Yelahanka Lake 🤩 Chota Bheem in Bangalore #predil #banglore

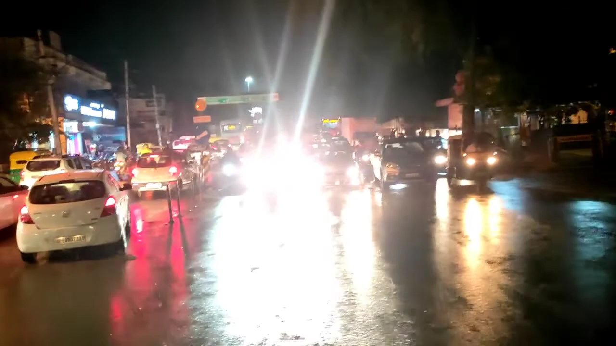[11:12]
हुँ यार किता लंबा ट्राफिक है शाम को ट्राफिक खतरना का ला होता है यार आओ यार किता बढ़िया दिख़ा है यार ब्लोग नहीं है यह जो आता है ने रिंग्स हो के